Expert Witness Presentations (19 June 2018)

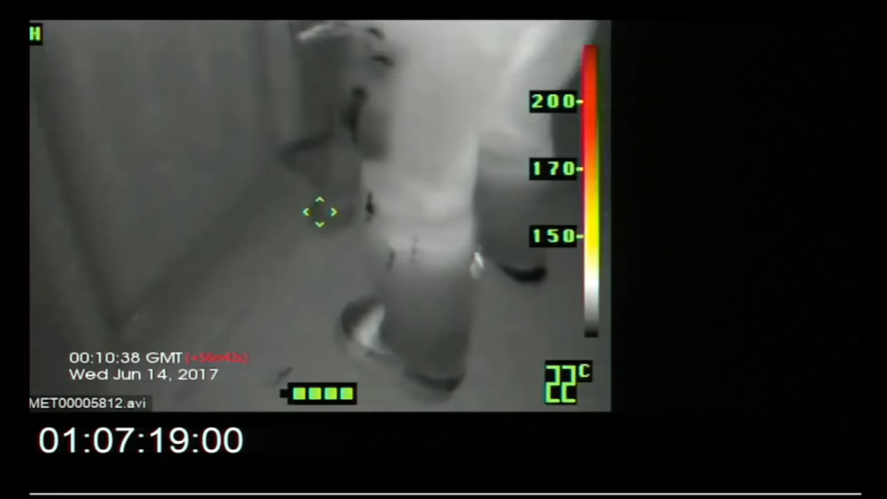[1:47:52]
At about 7 minutes past one, firefighters enter the flat.
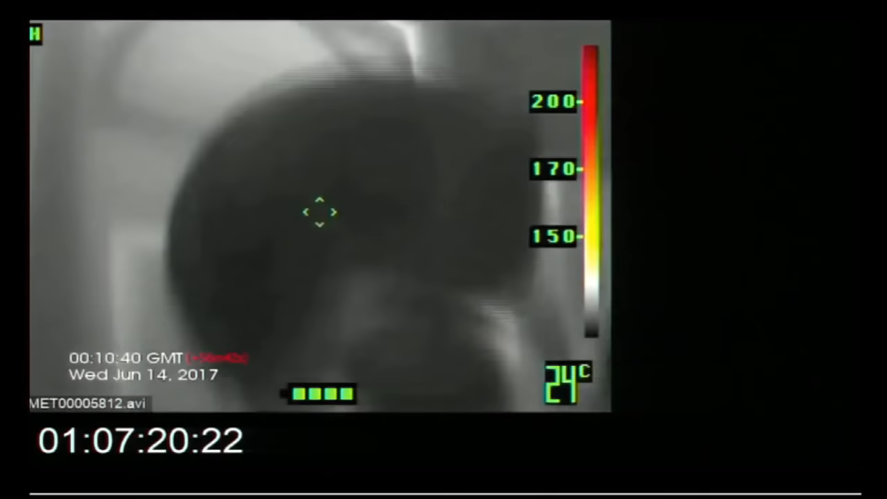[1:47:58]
Here you see the first firefighter breaking in the door. The door was closed when they arrived.
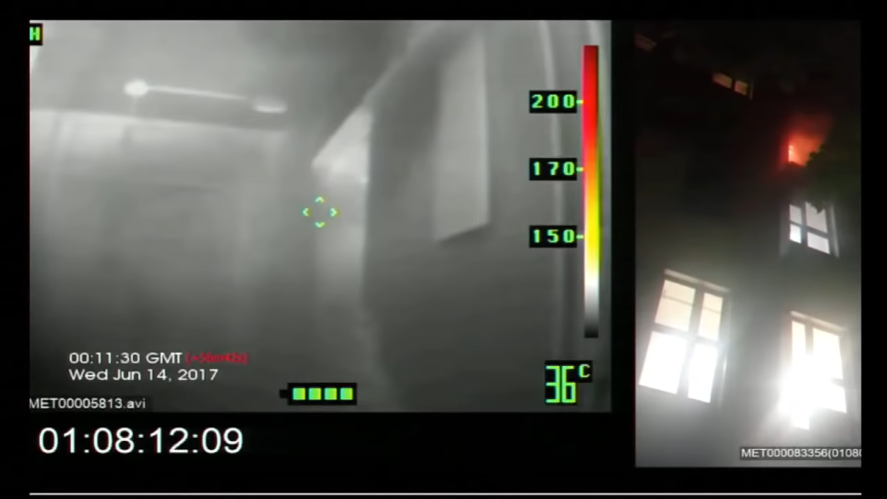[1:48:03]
On screen: spot 36°C
Now you see the firefighters moving around the entrance hallway as they start to make an entrance into the first bedroom.
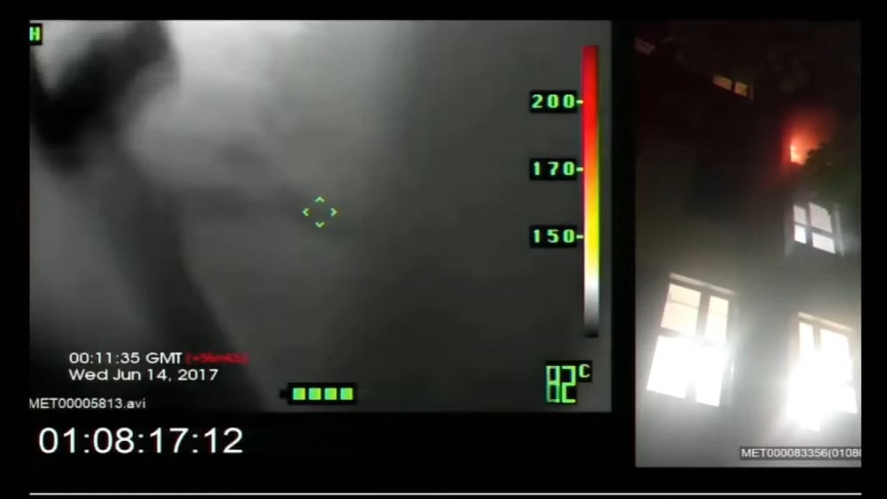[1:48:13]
On screen: spot 82°C
Externally, the fire can be seen through the kitchen window.
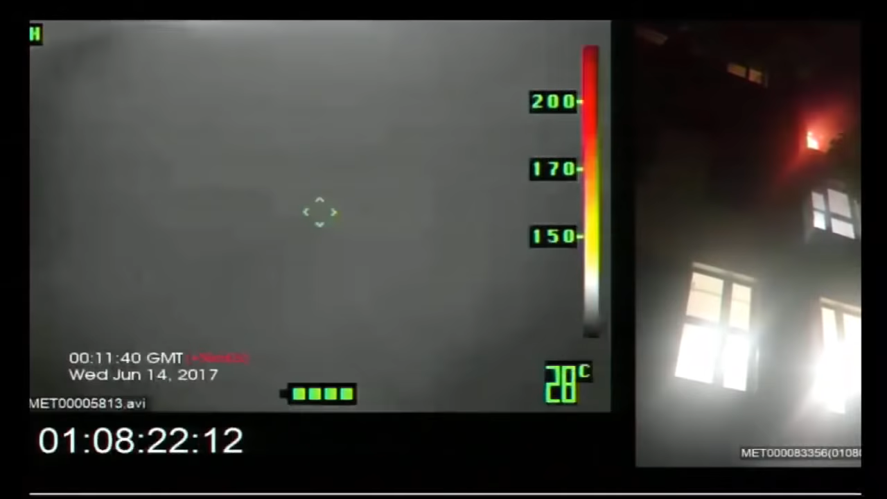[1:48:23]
The firefighters are now entering the first bedroom,
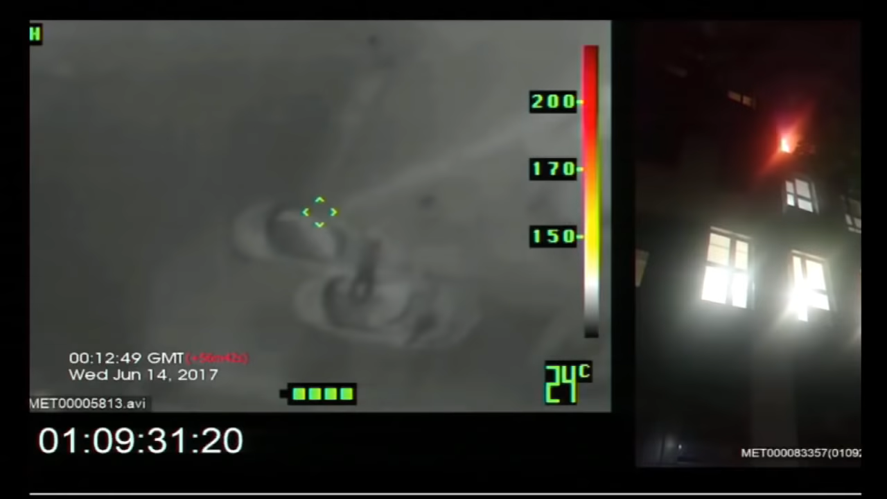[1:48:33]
On screen: spot 24°C
and the thermal imaging camera is reflecting some of the items that are present within that room.
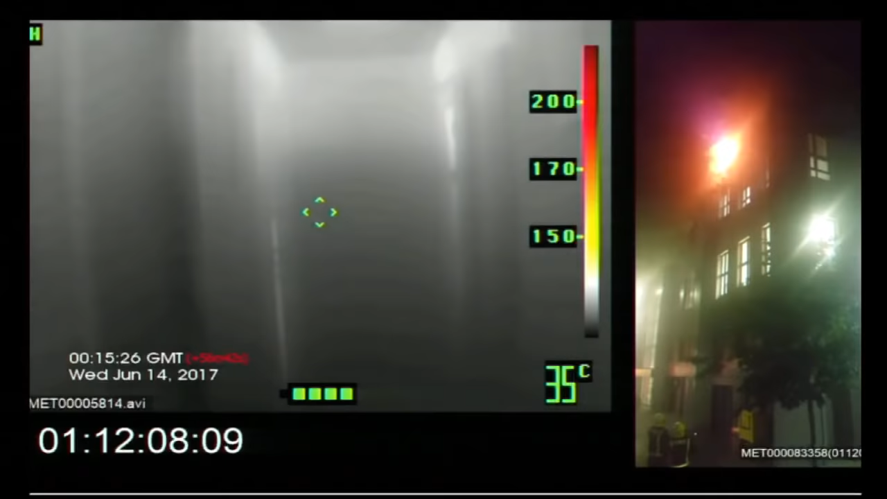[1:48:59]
On screen: spot 35°C
And here in the image from the thermal imaging camera, you're seeing the bottom of the hallway with the living room door to the left and the kitchen door to the right.
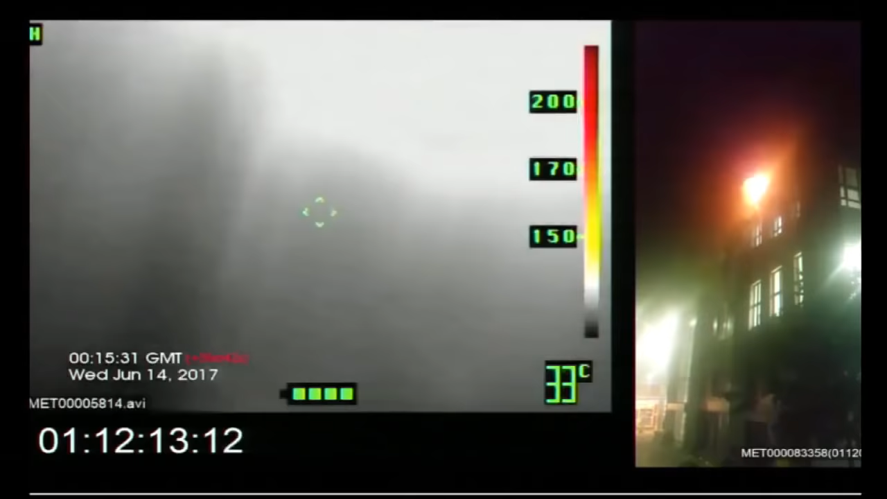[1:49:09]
On screen: spot 33°C
Externally, you can see the level of the fire development.
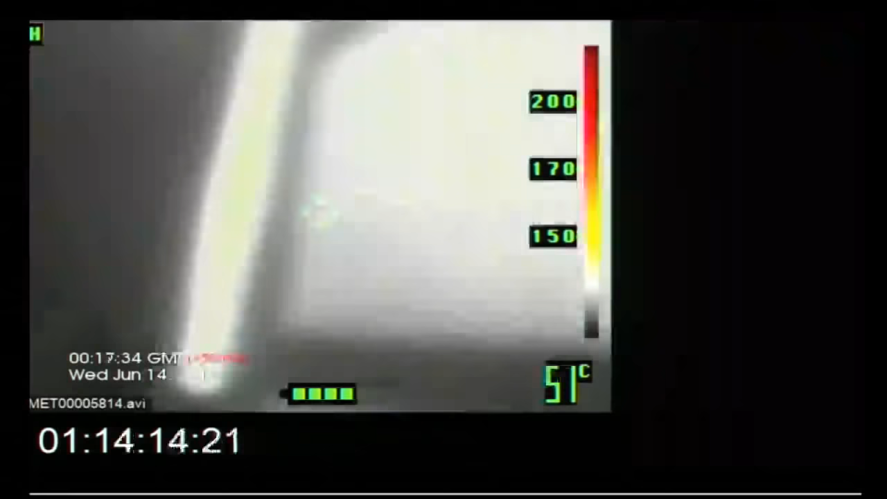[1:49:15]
On screen: spot 51°C
Here is where the firefighters enter the kitchen for the first time.
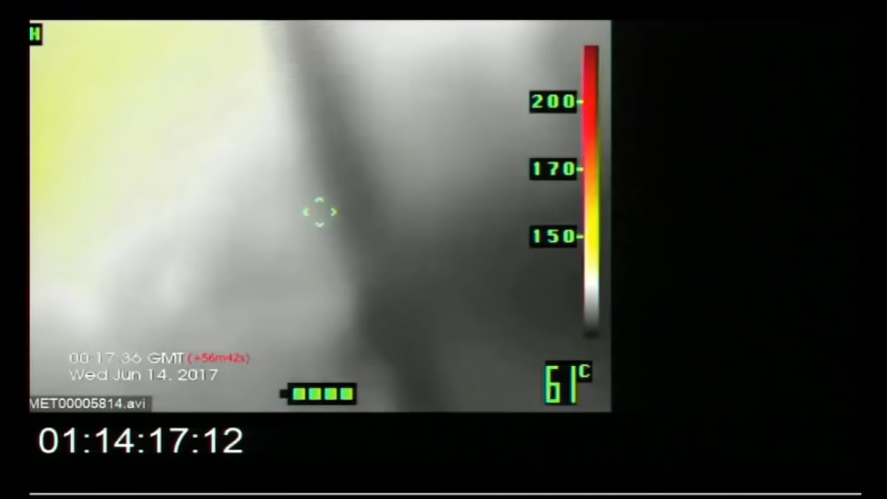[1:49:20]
On screen: spot 61°C
The yellow glow that you see is the fire that is down at the window end of the kitchen. The firefighters attempt to put water on the fire,
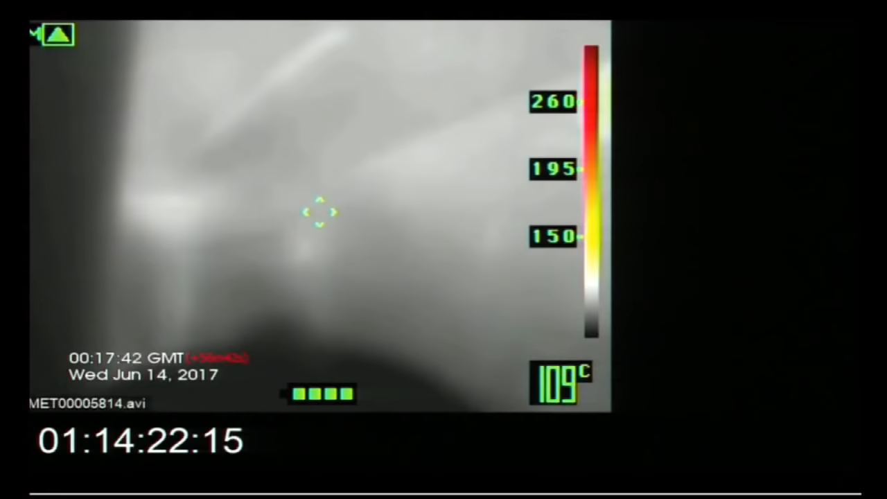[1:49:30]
On screen: spot 109°C
and you can see there where the hose reel is spraying water on the fire.
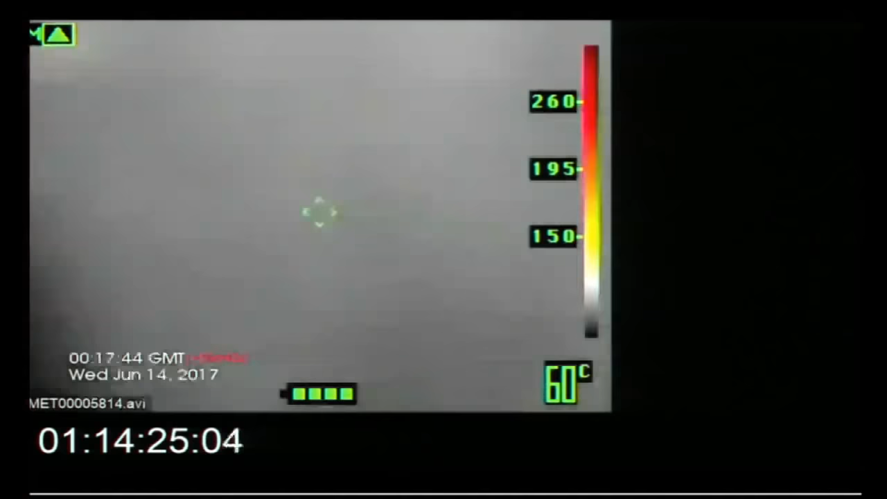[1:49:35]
On screen: spot 60°C
They close the door. And then they open the door again to see that the fire is still present.